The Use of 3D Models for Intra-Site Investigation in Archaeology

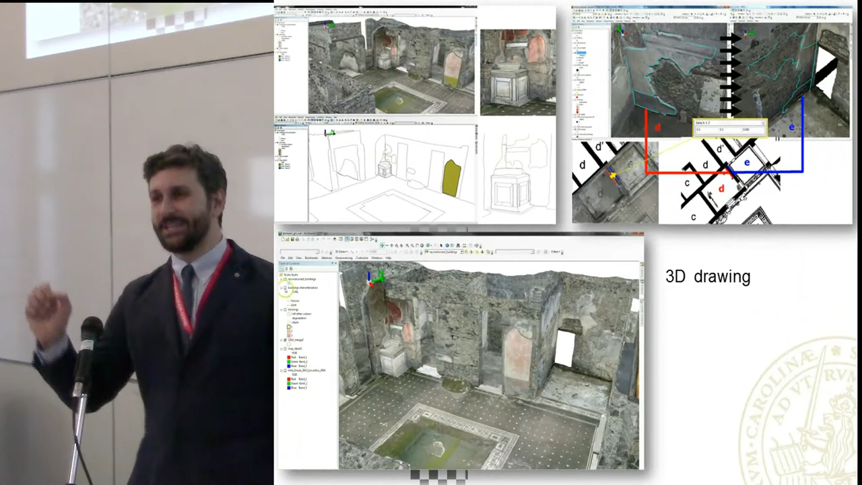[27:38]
we start actually drawing directly the walls features on the 3D models. And so, you know, you could very easily take off the model and actually looking at what?
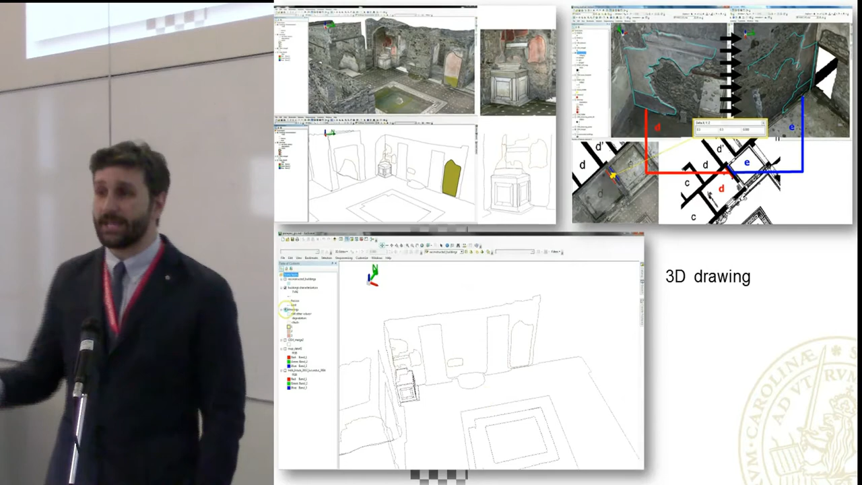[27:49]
At your interpretation. On what you, as archaeologists, detected as an important feature and recorded it. We also could,
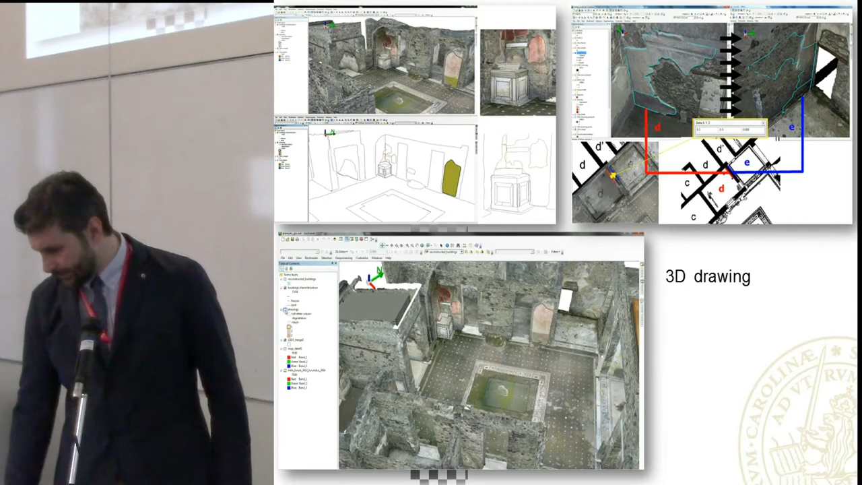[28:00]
this was quite interesting, we also could import the documentation realized in 2011. 5, 6, and 7, and so on. They were actually end drawings.
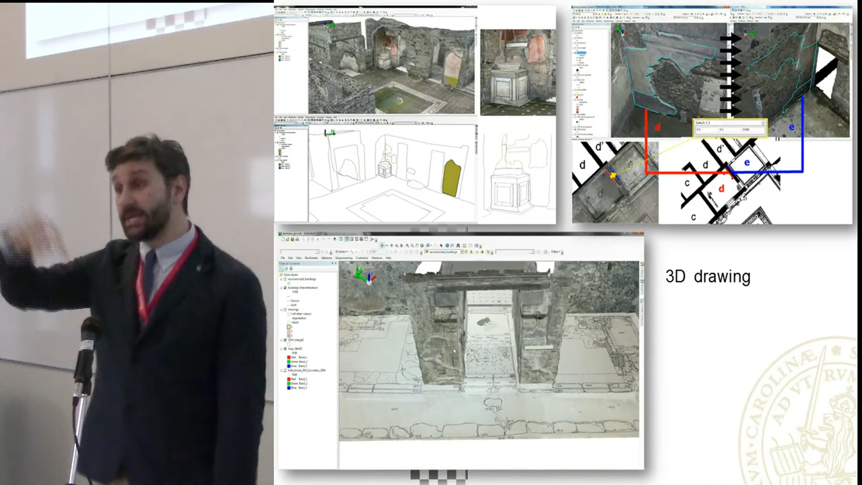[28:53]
Then, actually, we can draw it on the other side and checking exactly where that entrance was. So, it was very interesting.
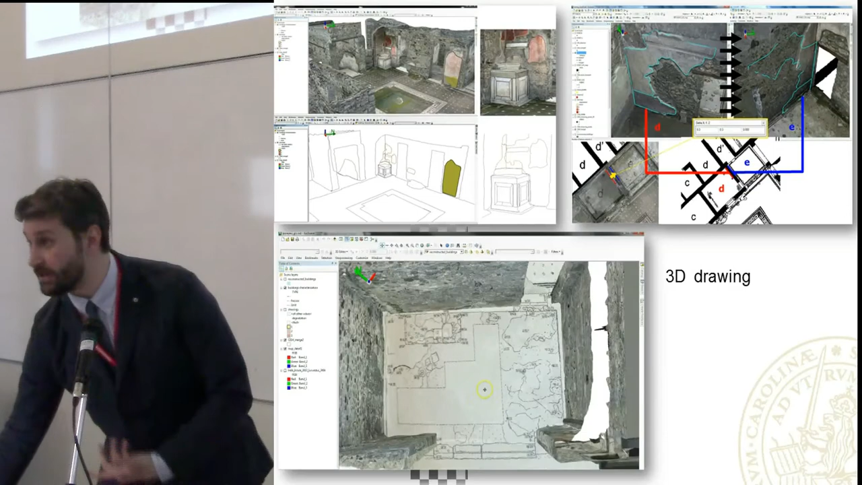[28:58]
Very powerful tool. Simple. Then, every single wall was connected with an external, with the database.
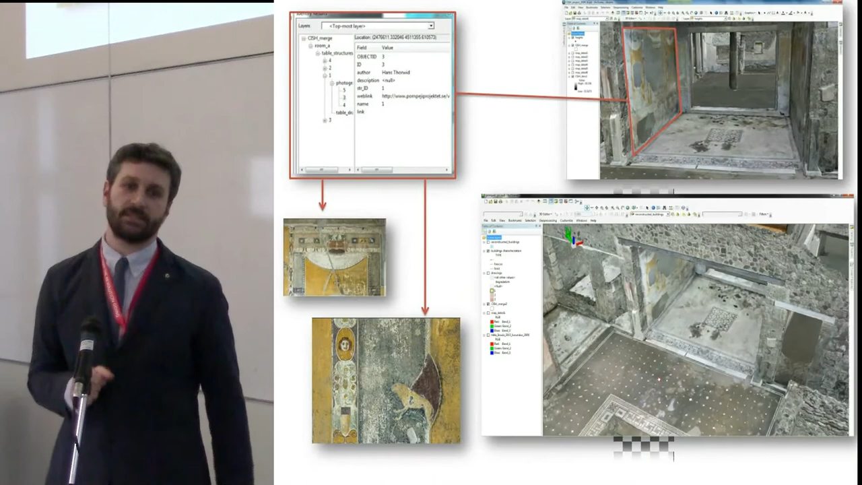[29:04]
So, clicking on each wall, you add an Apple link with all the information concerning drawing previously arise, auto images, high resolution images, diaries.
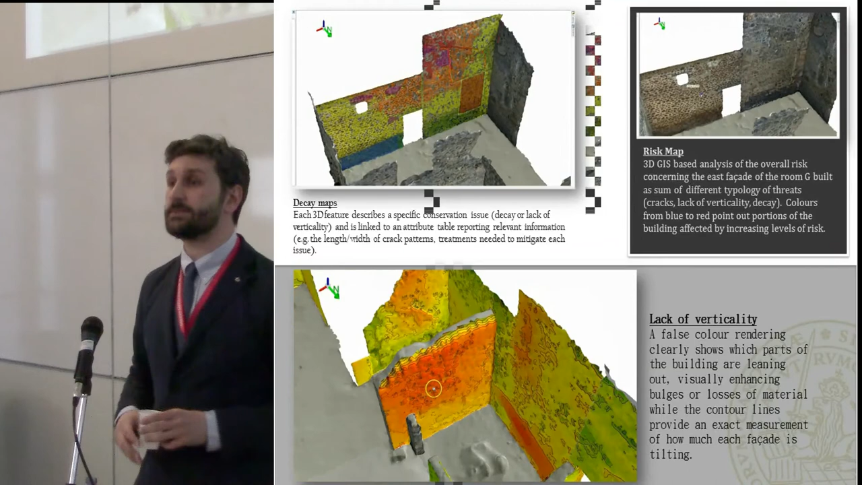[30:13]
And what he did, actually, he took our system,
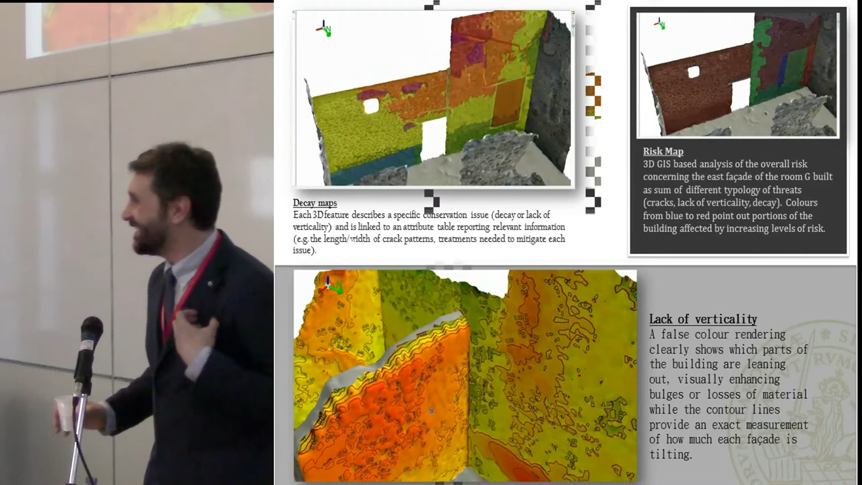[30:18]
the 3D GIS system, made by archaeologists for archaeological purposes, to make an automatic risk map in 3D.
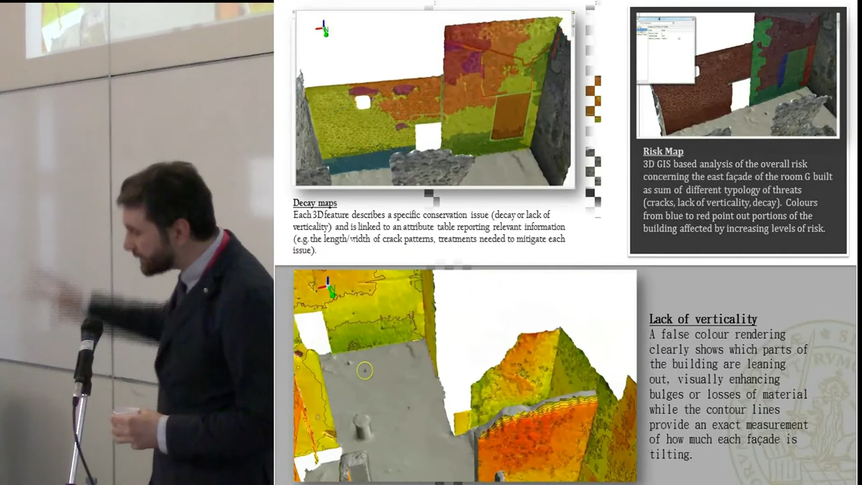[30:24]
So, with this, actually,
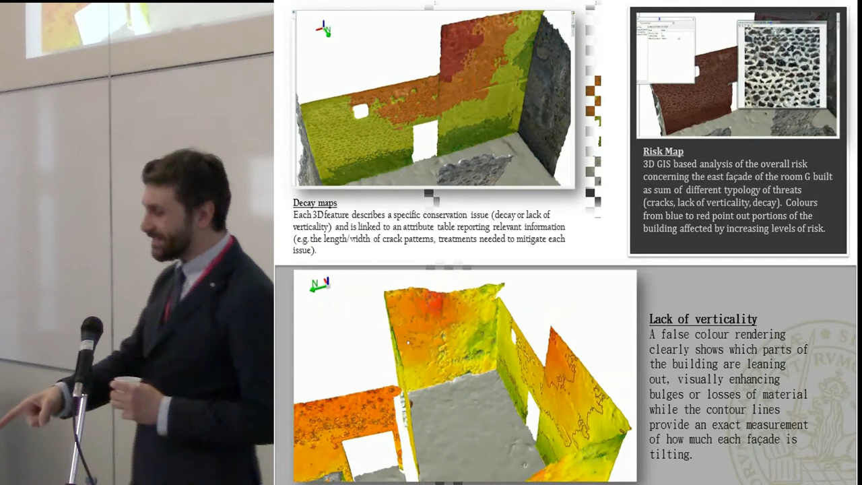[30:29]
he customized the database in a way that you can retrieve information about which wall is actually bending most, because these are actually accurate information.
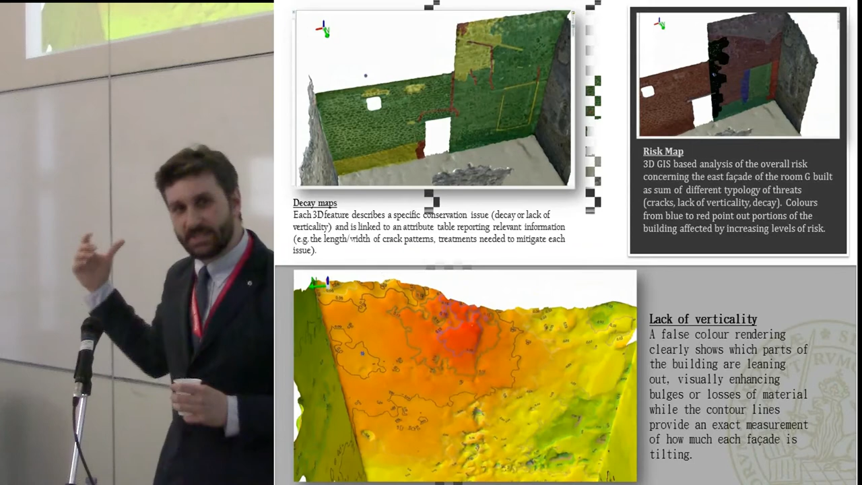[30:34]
You can have the different typology of material which compose the wall.
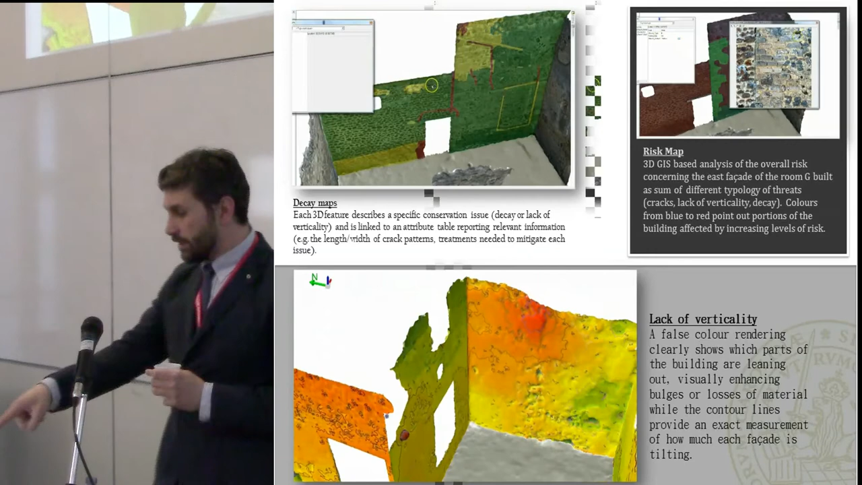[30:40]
You can have, you see, like a digital elevation model of everything.
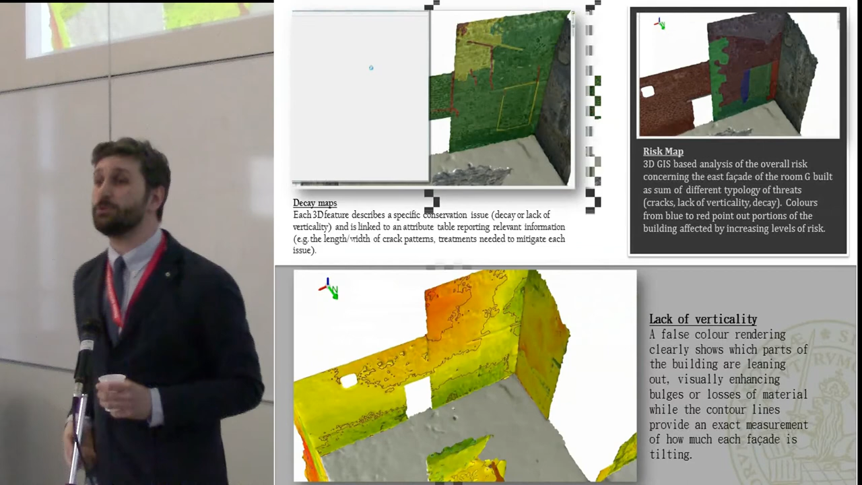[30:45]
And, most important, the system provides you also with tips, advice on how to treat that part, and high-resolution images of the picture.
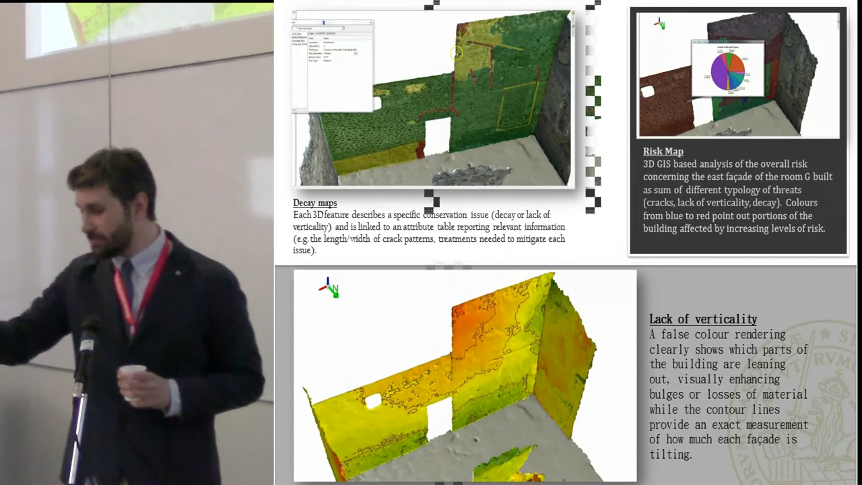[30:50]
Plus, allow you to retrieve statistics automatically on everything.